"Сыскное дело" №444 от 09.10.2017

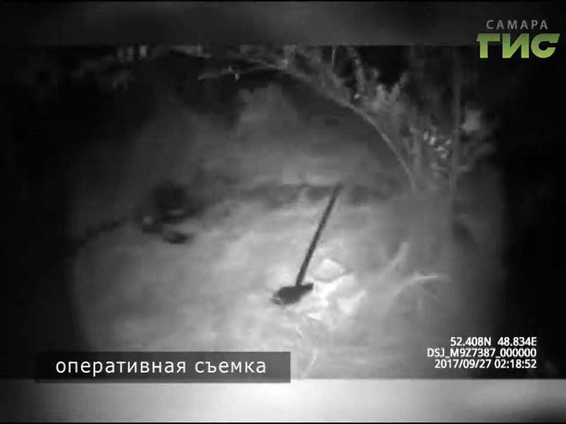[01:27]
что ночью к одному и тому же месту регулярно приезжает грузовик с ЦСРНой. В нее сливают топливо.
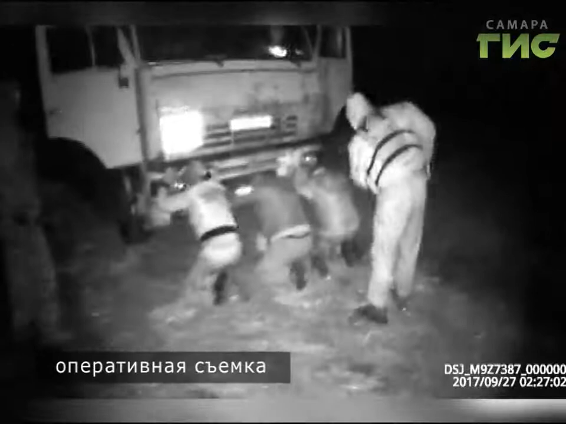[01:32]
Полицейские при силовой поддержке бойцов СОБР и регионального управления Росгвардии задержали четверых мужчин в момент кражи.